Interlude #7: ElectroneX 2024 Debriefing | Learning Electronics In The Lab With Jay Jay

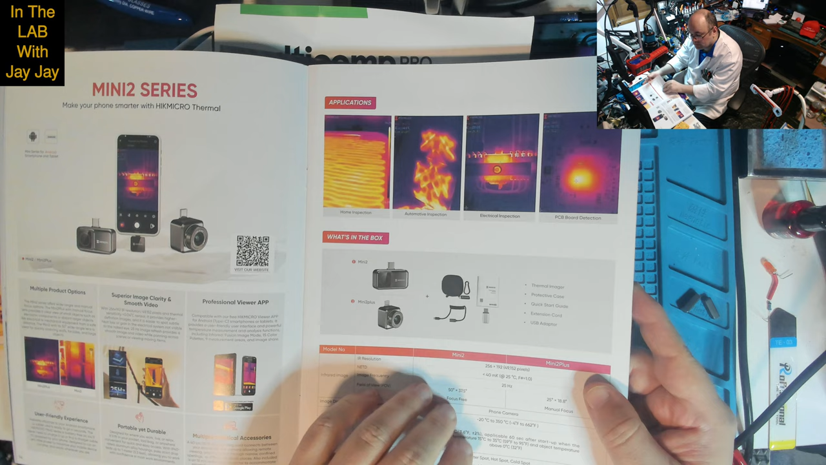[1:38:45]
These ones plug into your smartphone. I've seen them.
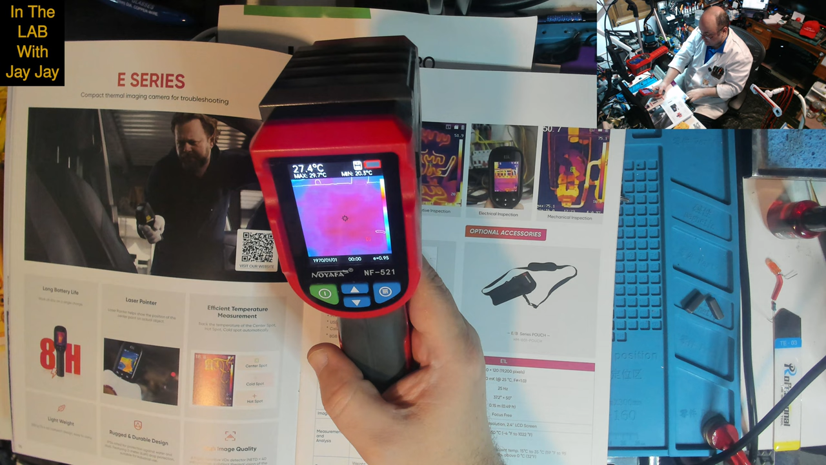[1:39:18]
On screen: spot 27.4°C
I'll show you. My good thermal cam is this one here, and it's set up to point down on the thing. It's a high-quality cam.